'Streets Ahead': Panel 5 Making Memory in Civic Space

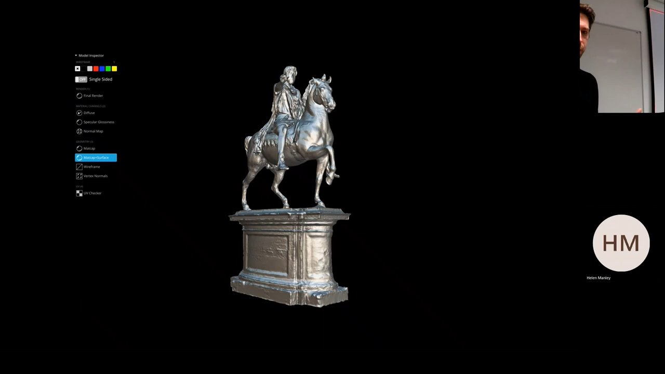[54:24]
But actually, these objects are really complex forms of recording a physical object, okay? So it's a combination between two-dimensional images and volumetric data, which is also calculated from the distance of the camera and the object by hundreds, hundreds of points. And so it's basically a virtual 3D module is merging ideas of photography, two-dimensional image making, that tradition and the tradition of sculpture.